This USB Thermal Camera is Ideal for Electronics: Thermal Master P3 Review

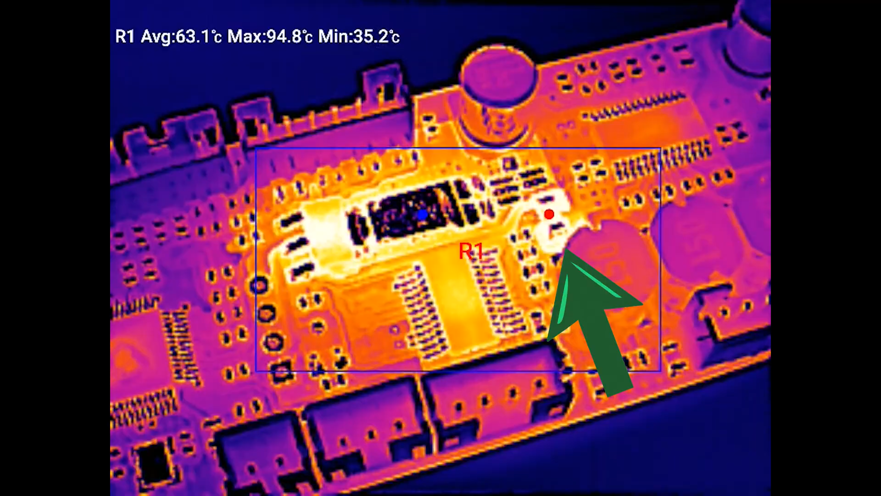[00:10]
Yep, this part right here is hotter than it should be, and we found it out thanks to this thermal camera. This is the Thermal Master P3.
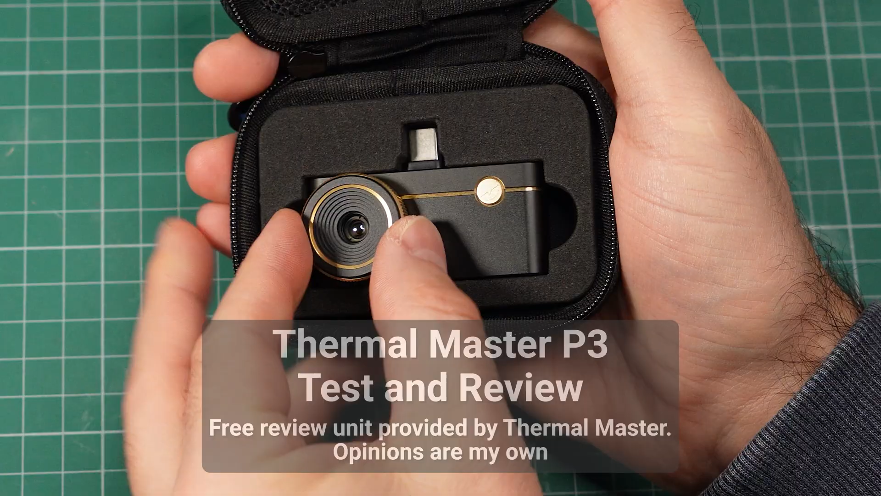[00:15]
It was sent to me to test and review, so I've been playing with it for the past two weeks.
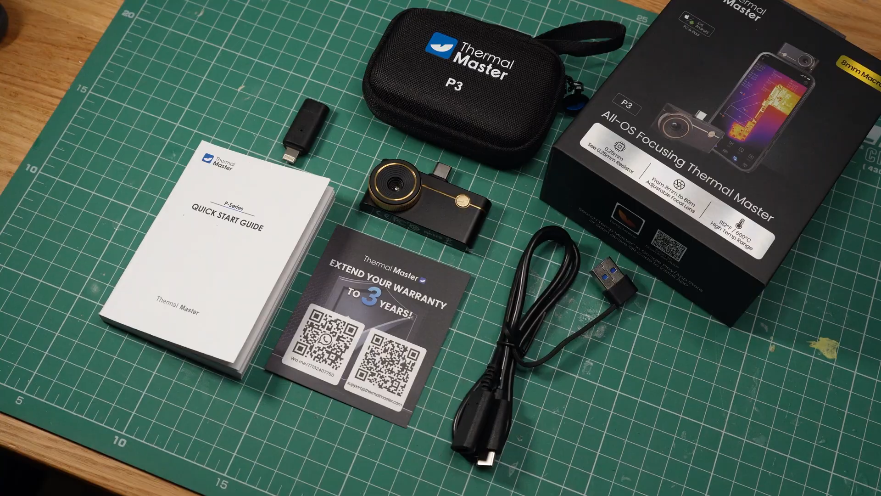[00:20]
I'm happy to say that it's really good, especially when compared to my old thermal camera.
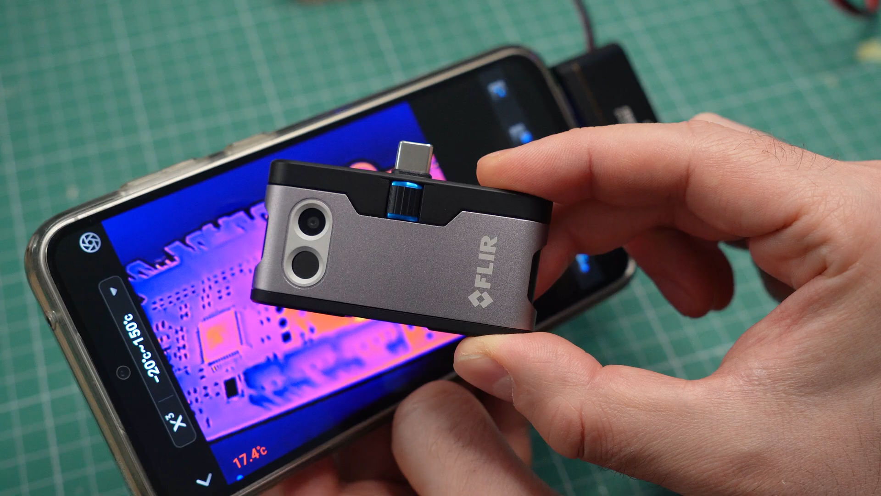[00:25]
On screen: spot 17.4°C
And the manual focus adjustment makes it ideal for troubleshooting electronics.
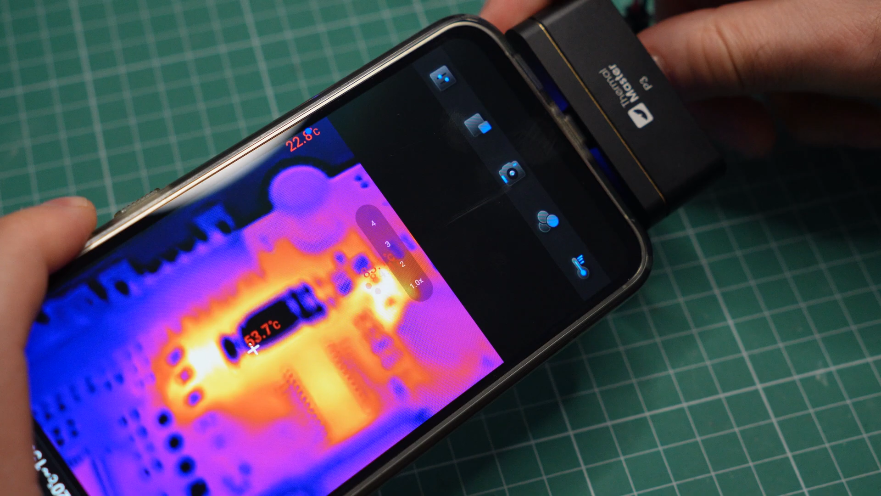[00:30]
If you're new to thermal cameras, here's what makes them useful.
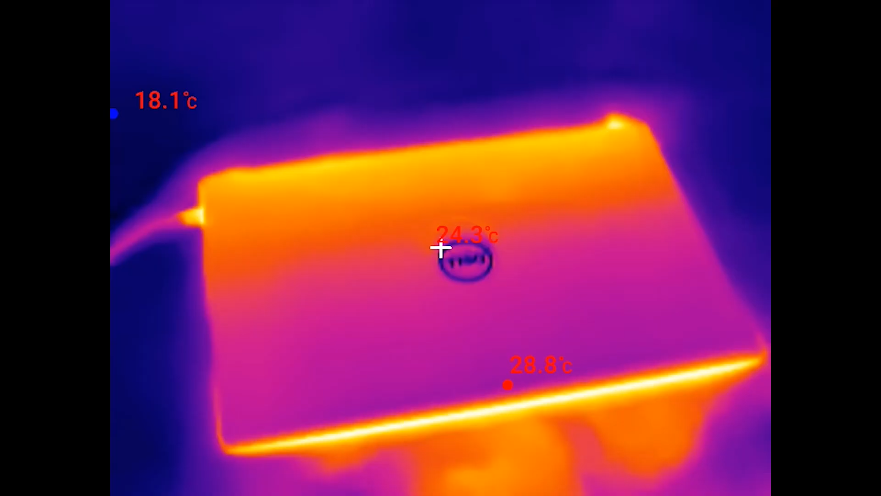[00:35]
On screen: max 28.8°C
Unlike normal cameras, they can see infrared light.
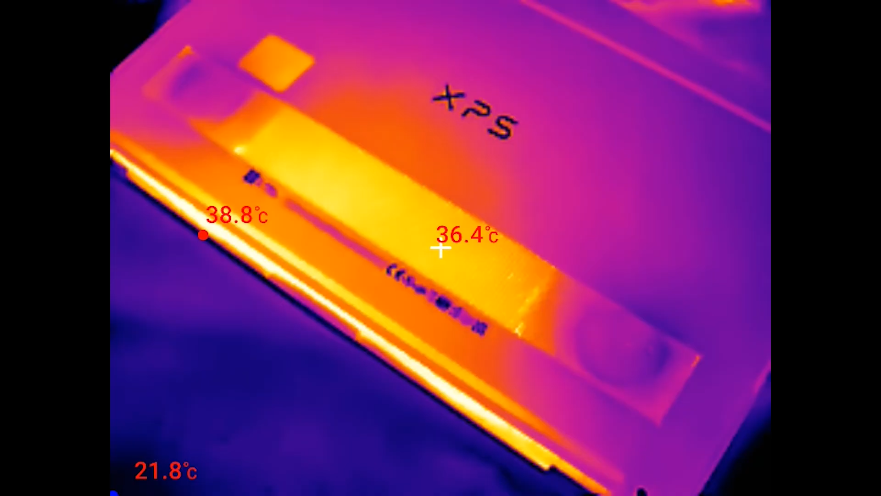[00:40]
On screen: spot 36.4°C, max 38.8°C, min 21.8°C
This allows them to detect and measure differences in temperature,
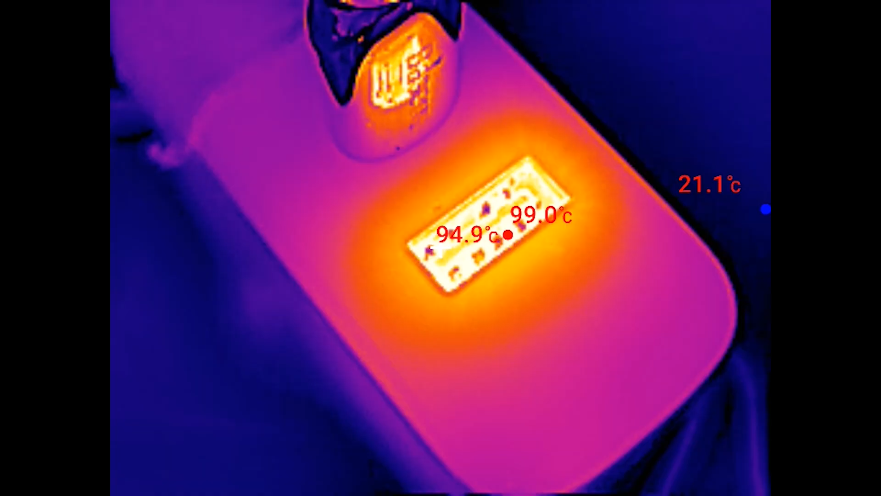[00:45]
On screen: max 99.0°C, min 21.1°C
which are visualized in software by having different colors applied to colder and warmer areas.
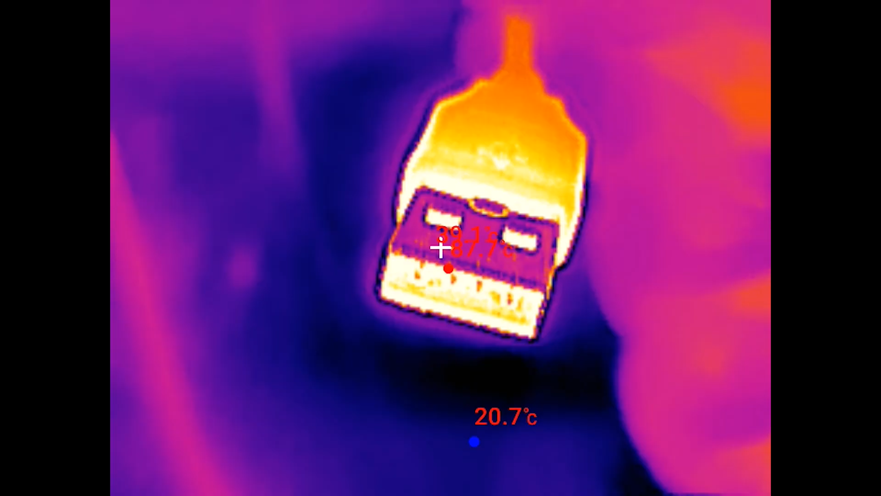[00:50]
It's kind of like having predator vision, and you can even save photos and videos to share with clients and colleagues.
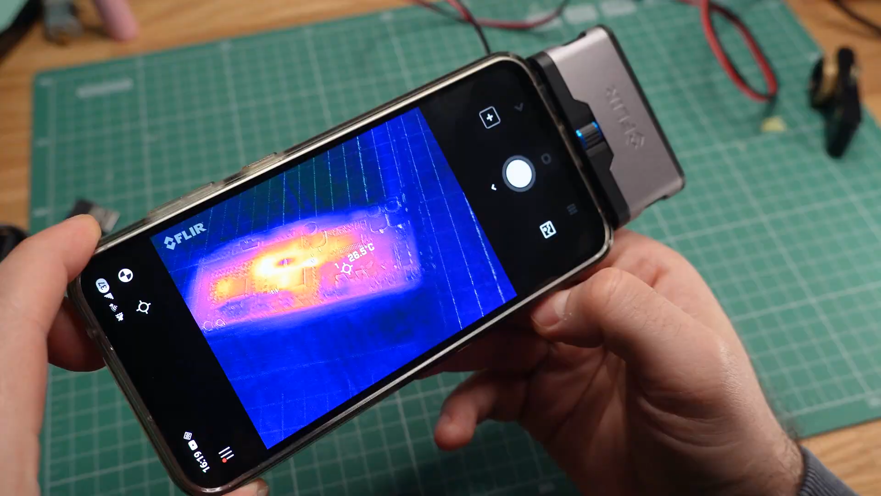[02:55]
So I very much prefer this approach.
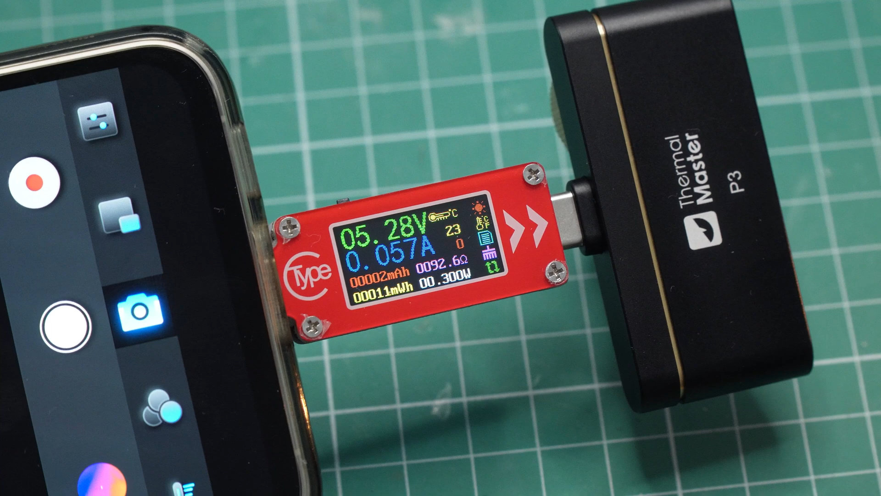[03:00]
Even though the Thermal Master will drain some of your phone's battery, its power consumption is very low.
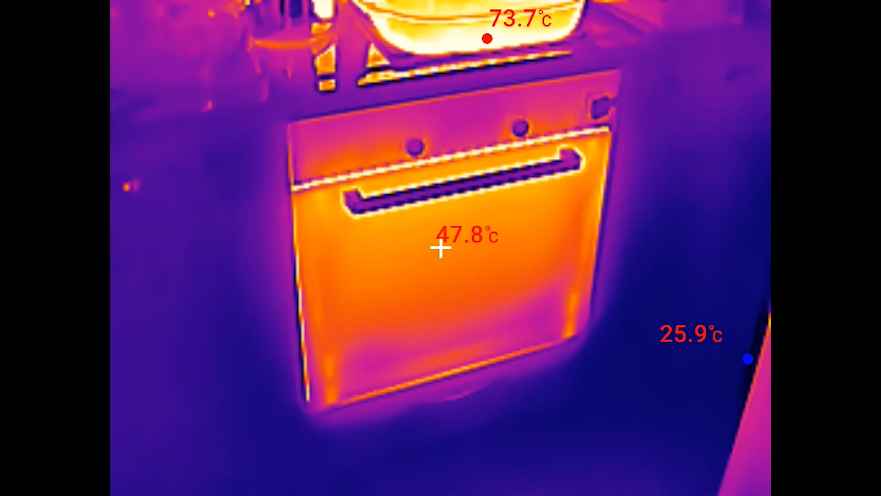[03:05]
On screen: spot 47.8°C
Now let's talk image quality. I cooked chicken with rice the other night, and here's what the oven looked like through the Thermal camera.
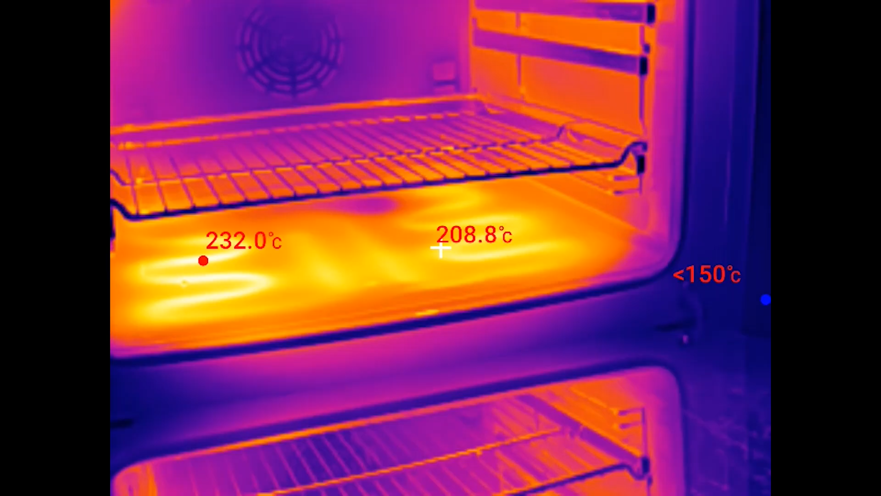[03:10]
On screen: spot 208.8°C
You can clearly see the electrical heaters, including the bottom ones, which are not exposed.
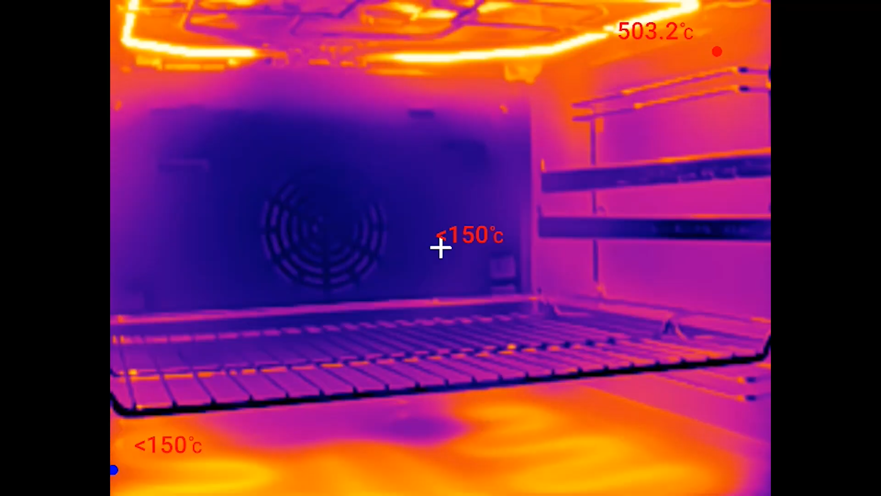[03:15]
On screen: max 503.2°C
And I will surely need gloves to open that pot.
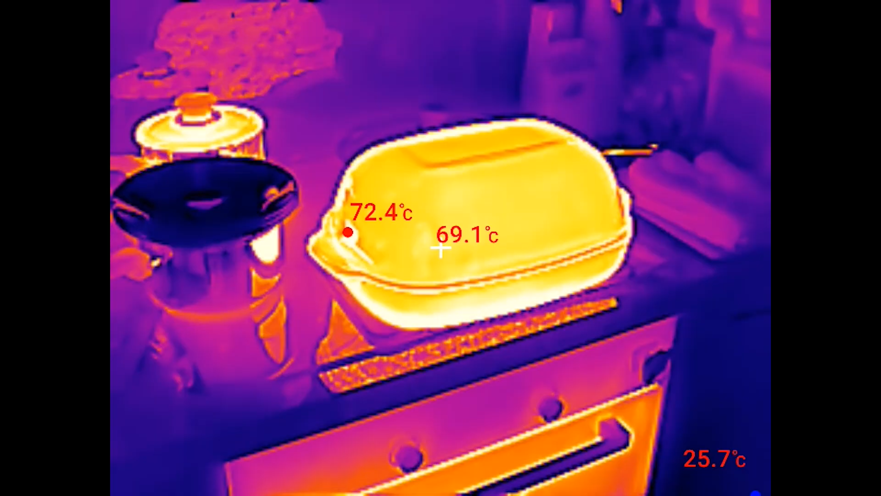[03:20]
On screen: spot 69.1°C
I also looked at the circuit breaker panel.
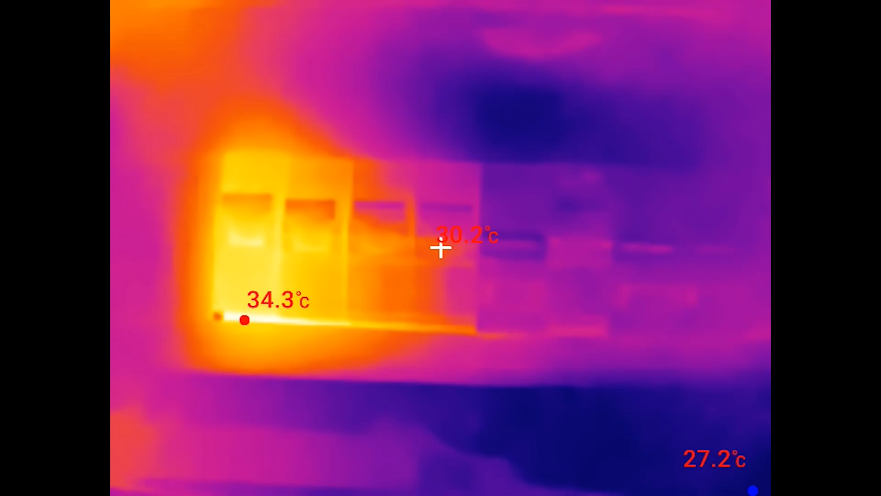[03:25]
On screen: max 34.3°C
I think it's easy to figure out which one is for the oven. Hot chocolate looks like molten lava,
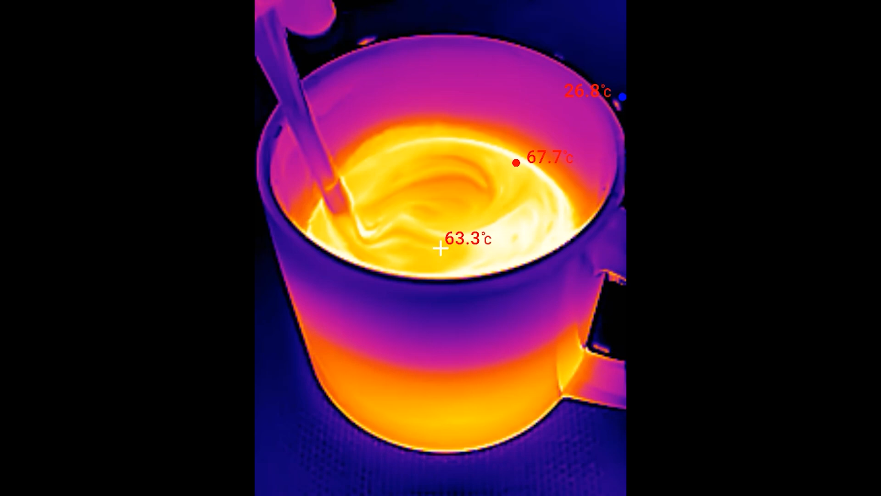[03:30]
On screen: spot 63.3°C, max 67.7°C
and it is oddly satisfying to watch as it flows and cools down.
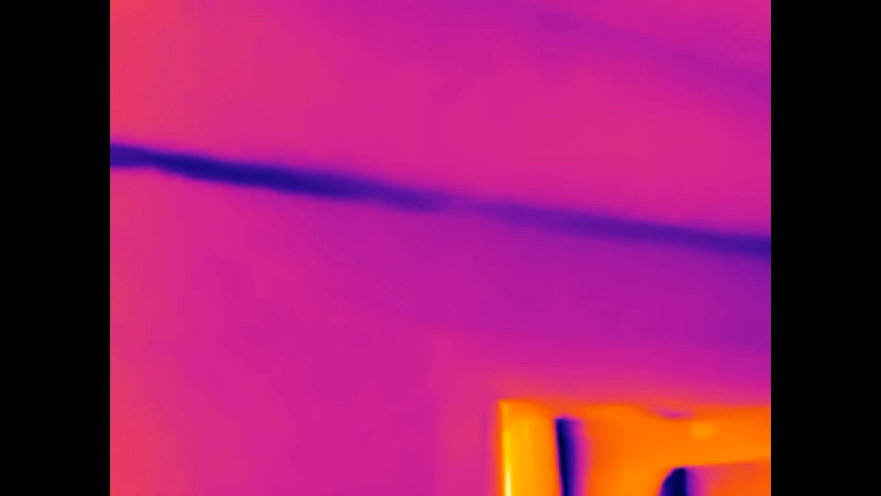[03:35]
If I point the camera at the wall, I can see a cold water pipe underneath.
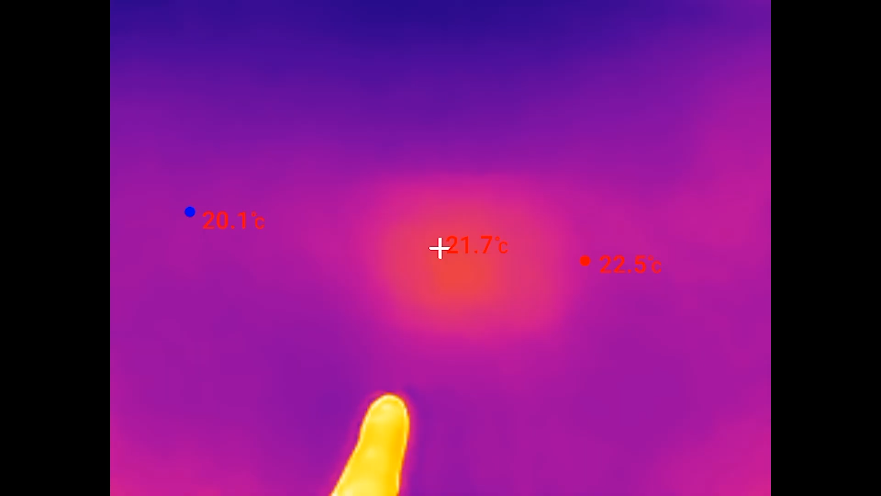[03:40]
On screen: spot 21.7°C, max 22.5°C, min 20.1°C
And here, this square spot must be a cable distribution box. But the Thermal Master P3 truly shines when you get closer. It has adjustable focus, which allows you to take thermal images from a very short distance, of around 1 or 2 cm. You can literally see individual traces and surface mount components on circuit boards.
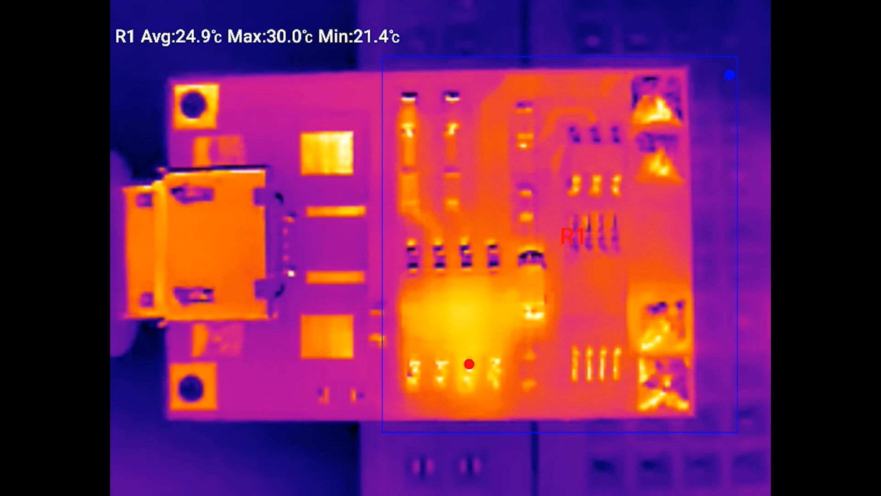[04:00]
It makes finding short circuits and failed parts much easier. My old camera cannot do that.